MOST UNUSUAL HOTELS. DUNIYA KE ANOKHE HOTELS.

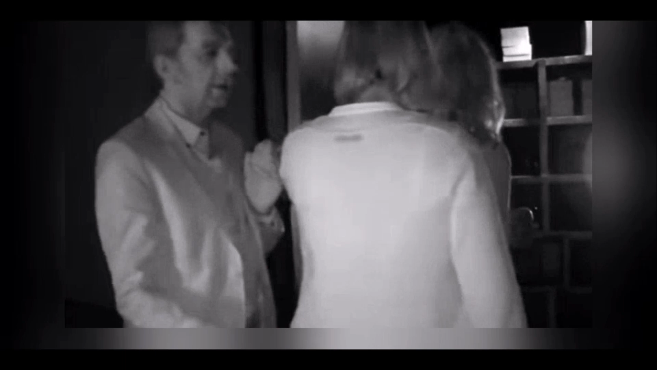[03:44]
اندھیرے میں ہی فوڈ آرڈر کرنا پڑتا ہے اور اندھیرے میں ہی کھانا پڑتا ہے اس ہوتیل میں موبائل فونز